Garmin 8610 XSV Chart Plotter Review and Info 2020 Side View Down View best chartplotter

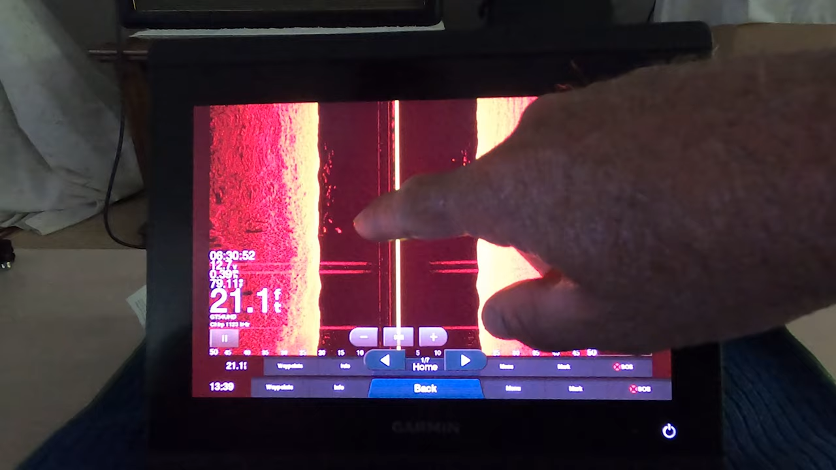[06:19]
Uh, this is just going down a channel. You can see fish here, fish here. Very, very nice. Let's see.
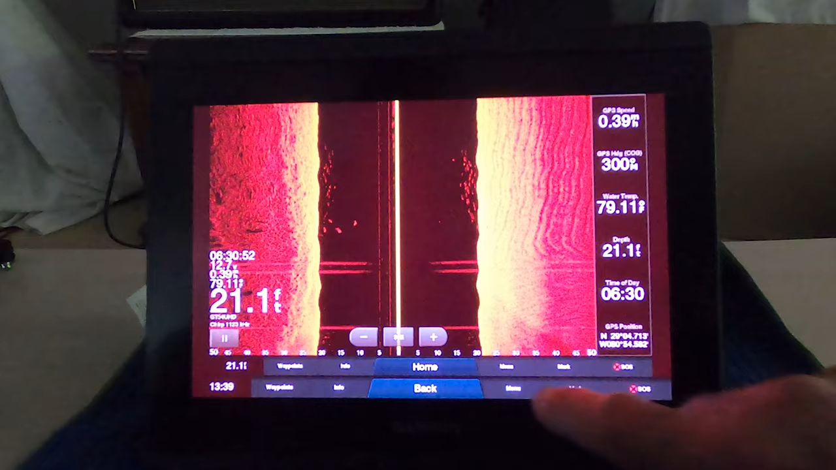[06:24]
Where's the back button? Uh, this is another one. Um, you can see the fish.
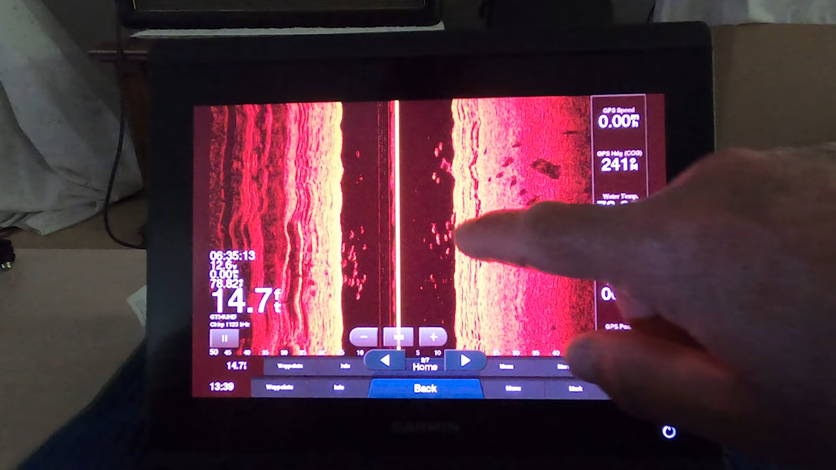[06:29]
I don't know how easy it is to see on this screen. Let me use this little pointer right here, but I can see tail fins on these fish right here. Then you can see the shadows over here. That looks like a fish.
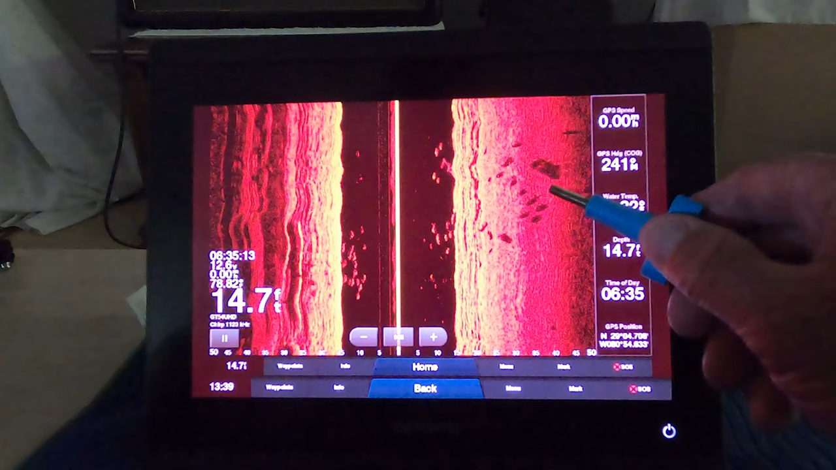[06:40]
You can make it out. And granted, I'm still getting used to this fine tuning,
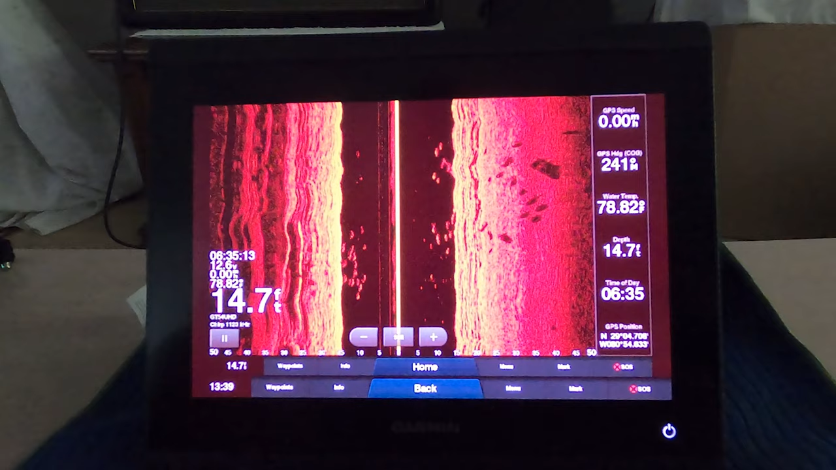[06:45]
On screen: depth 14.7 ft, water 78.82°F
the contrast and the brightness and the color scheme and all that kind of stuff.
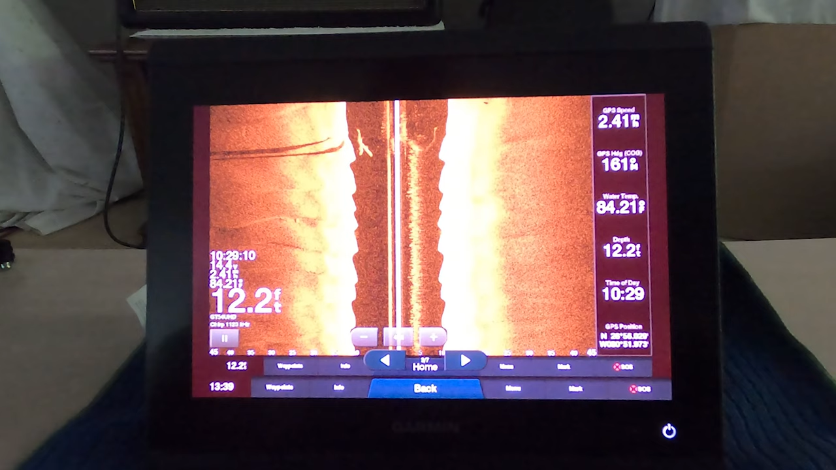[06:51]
On screen: depth 12.2 ft
But to me, the image quality is phenomenal. Like right here is two dolphins when they went by.
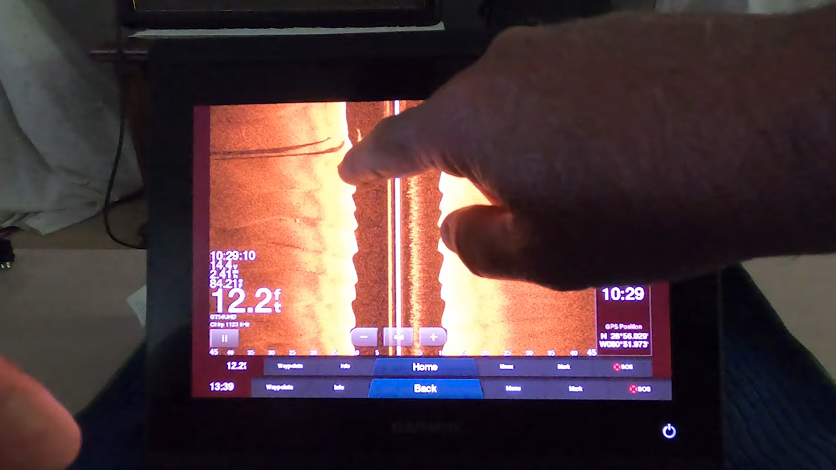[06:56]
On screen: depth 12.2 ft
Um, like I'm talking like bottlenose dolphin, not the mahi dolphin.
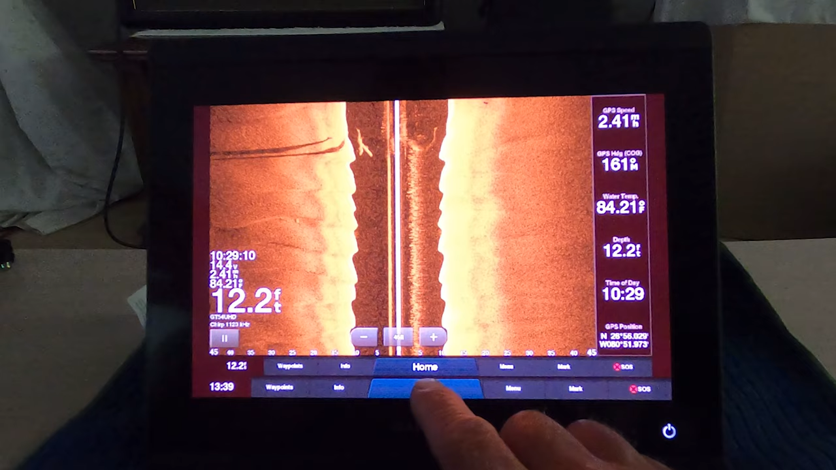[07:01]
On screen: depth 12.2 ft
And let's see here. Here's a, this is a really good quality image quality right here. So this is at Ponce Inlet, the rocks, as I'm just going along the rocks, you can clearly see those are rocks.
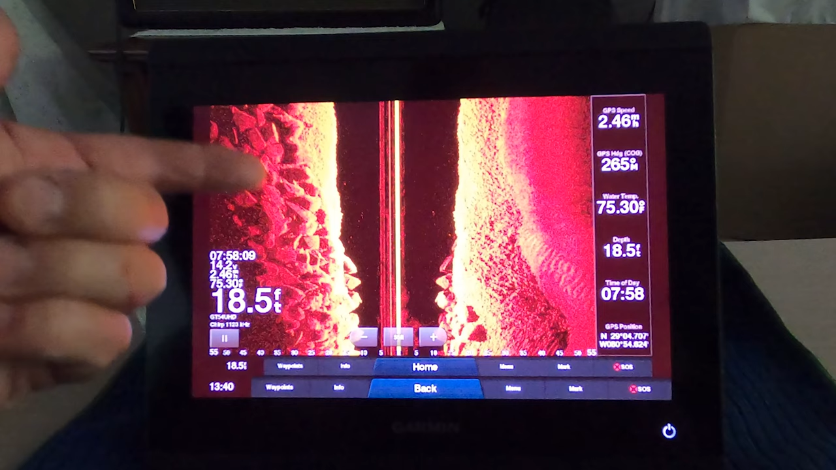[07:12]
On screen: depth 18.5 ft, water 75.30°F
And one thing I'm really impressed about this unit is the, is the, um, uh, uh, the clarity,
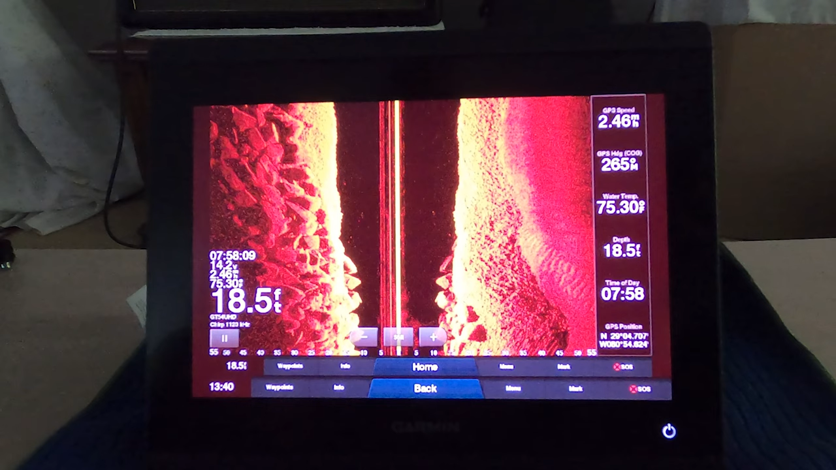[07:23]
On screen: depth 18.5 ft
the night and day difference between the 7607 and this, and that the transducer is worth its weight in gold. But let's see, where's another picture? I think I just did that one.
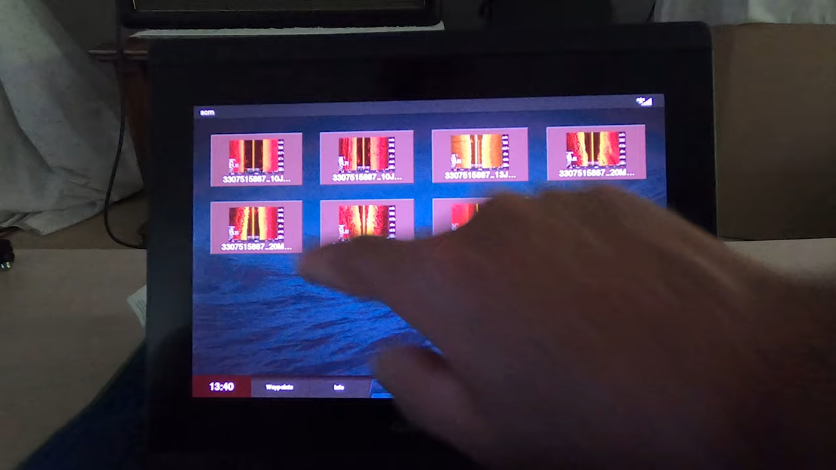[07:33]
Let's see this one. Yeah. More rocks and whatnot.
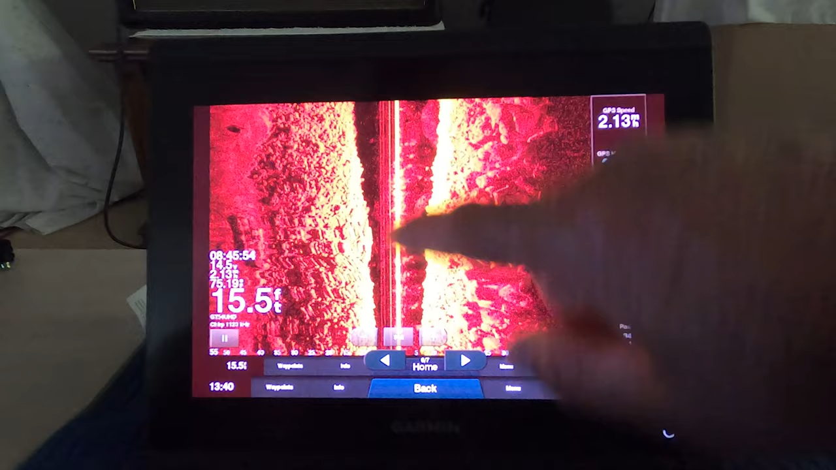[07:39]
On screen: depth 15.5 ft
Uh, just the, the clarity as I went back to the other side. So this is towards the channel side coming in Ponce Inlet.
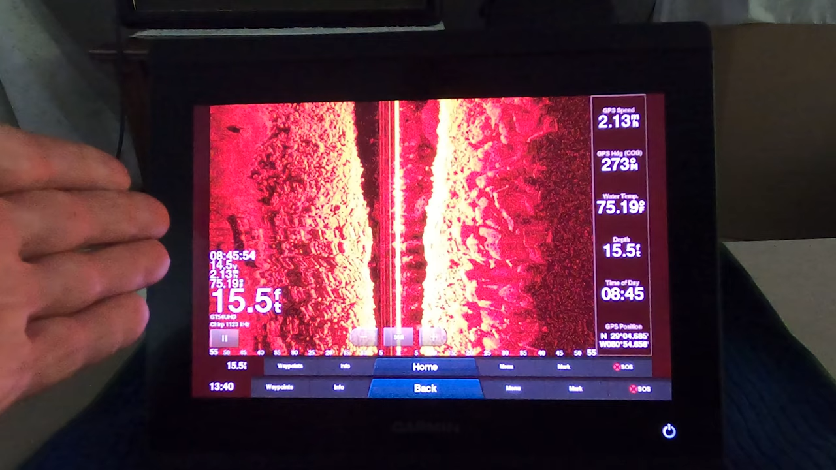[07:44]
On screen: depth 15.5 ft, water 75.19°F
You can see the bottom depth, you know, it's out to 55 feet right here.
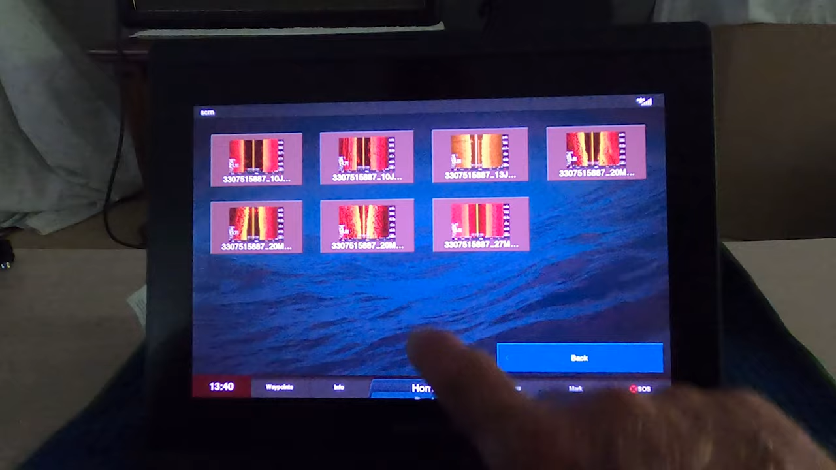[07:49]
And it's just phenomenal, phenomenal, phenomenal.
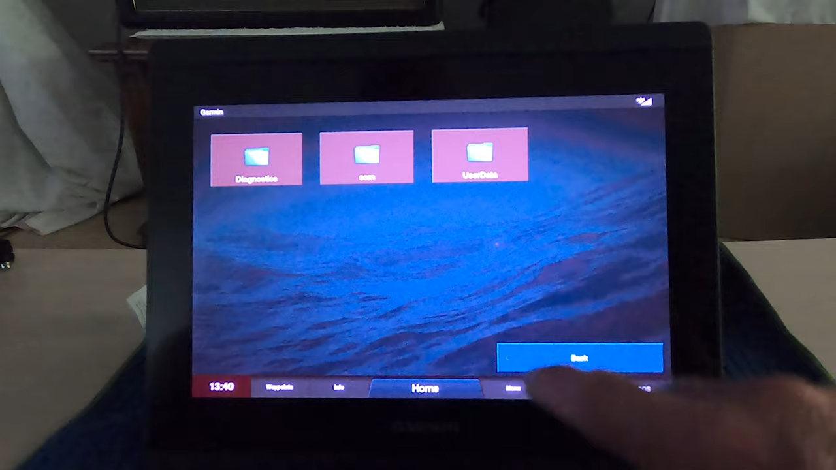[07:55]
Um, the way this thing views and whatnot, um, the traditional down scan is really neat.
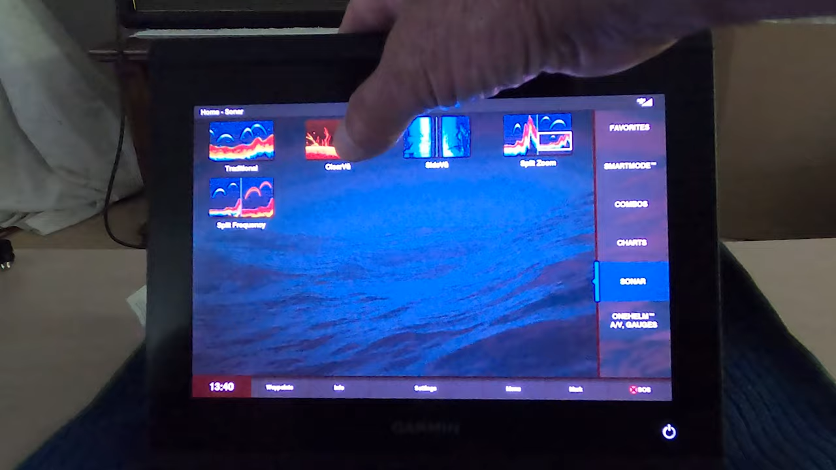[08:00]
The clear view scan is really neat. Clearly don't have a transducer hooked up. Um, the side imaging, I've got combo set up, you know, I,